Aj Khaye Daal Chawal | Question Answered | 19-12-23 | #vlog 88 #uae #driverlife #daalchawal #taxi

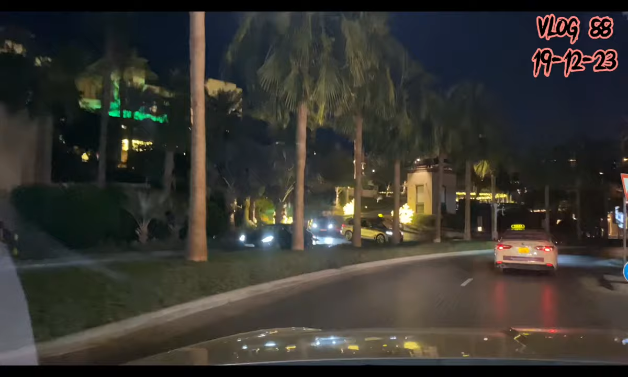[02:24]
ये जुमेरा नसीम होटल है, इसकी एंट्रेंस देखें,
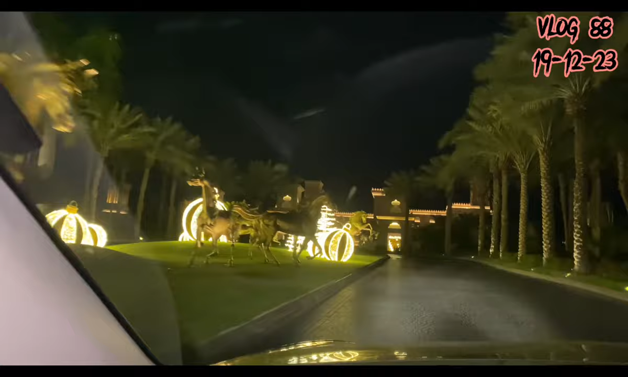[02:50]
7 स्टार होटल है, हर तरफ घोड़ों की जो है ना उन्होंने,